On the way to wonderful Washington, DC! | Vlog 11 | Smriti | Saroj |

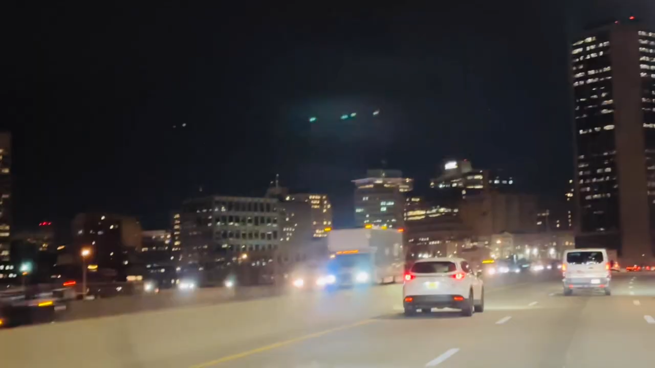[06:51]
In a quarter mile, turn left onto Army Navy Drive.